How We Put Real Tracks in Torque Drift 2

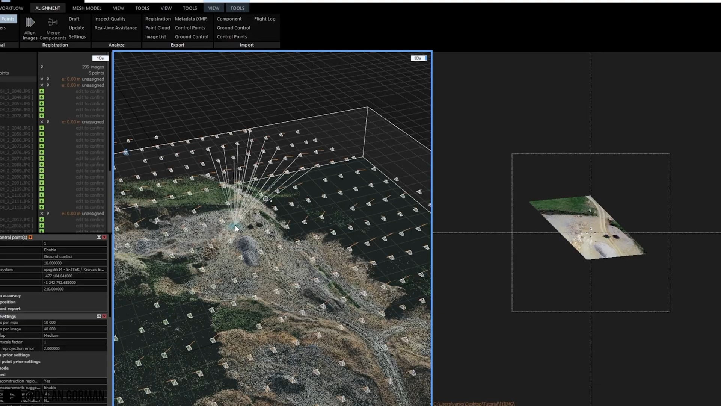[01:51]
It uses a bunch of cameras on a drone to take pictures of what's below it to the highest accuracy that it possibly can.
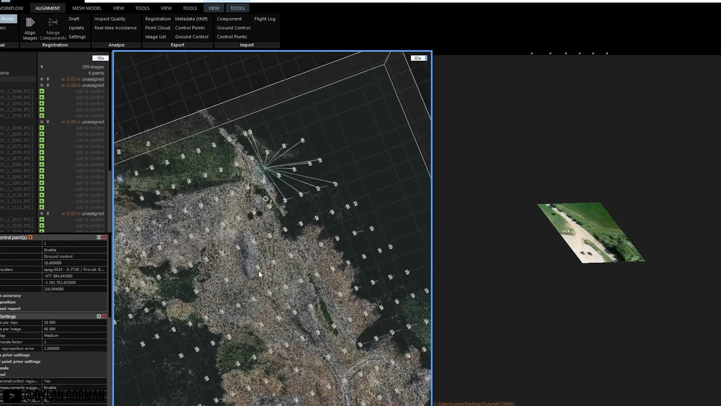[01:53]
And for most video game companies, they're going to use photogrammetry.
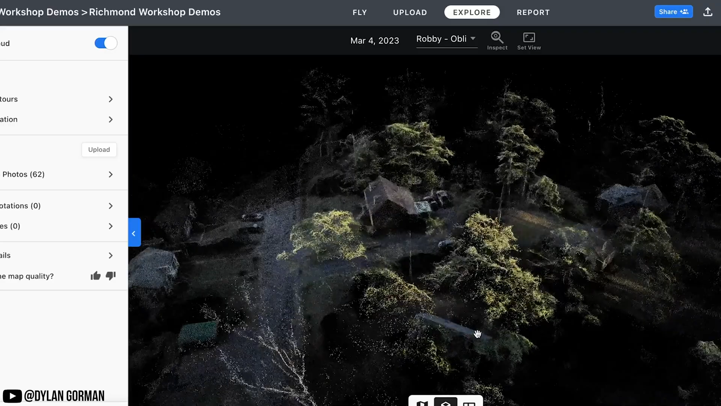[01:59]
Now photogrammetry is a very accurate system, but it is very dependent upon certain things being met almost perfectly.
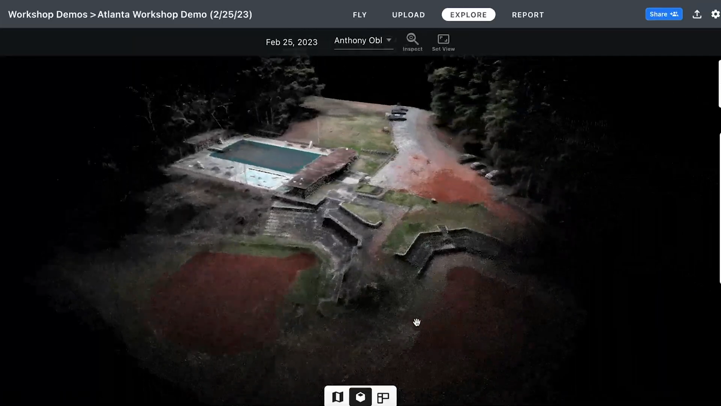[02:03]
Things like weather conditions, making sure that there's not a bunch of branches or trees in the way because it won't be able to scan what's below it.
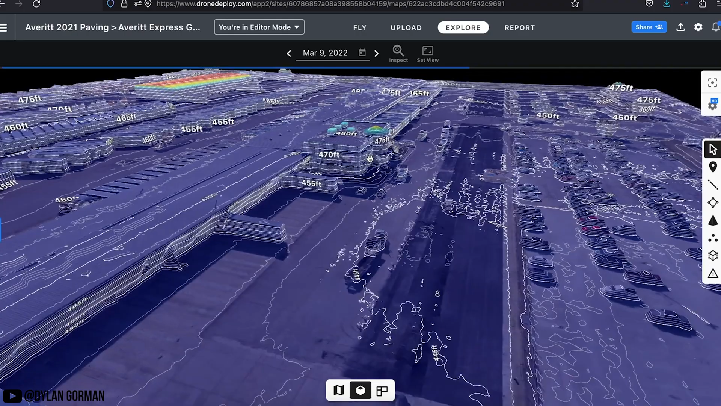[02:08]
And there's a whole bunch of other things that make photogrammetry really, really great.